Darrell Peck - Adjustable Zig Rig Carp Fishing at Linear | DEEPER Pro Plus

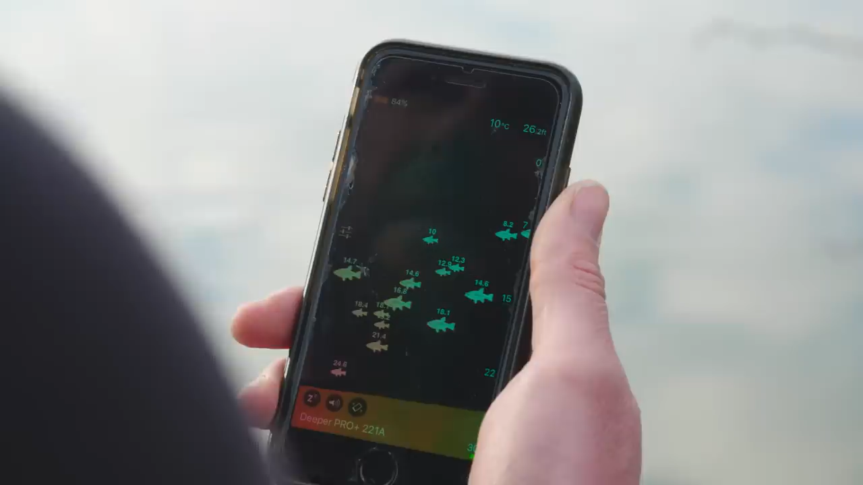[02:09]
On screen: water 10°C
I can then check the depth, put it in the clip again,
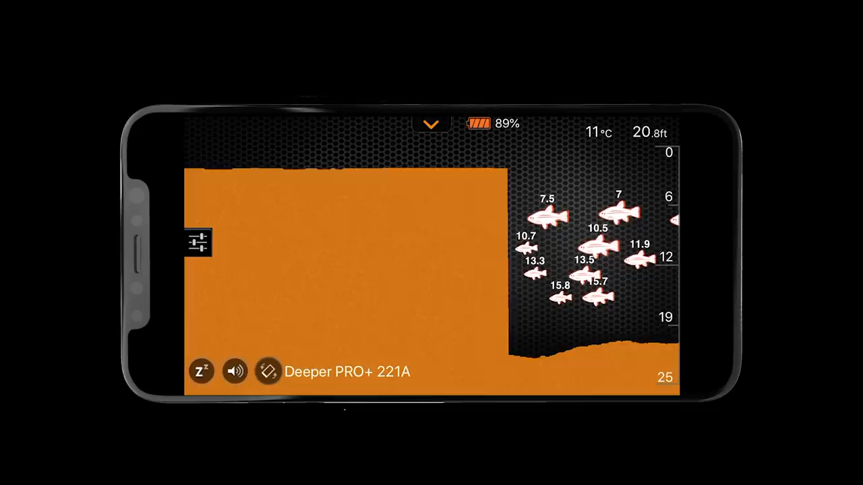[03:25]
On screen: depth 20.8 ft, water 11°C
Oh my God, it's 20 foot and a lot of them are 7 foot down.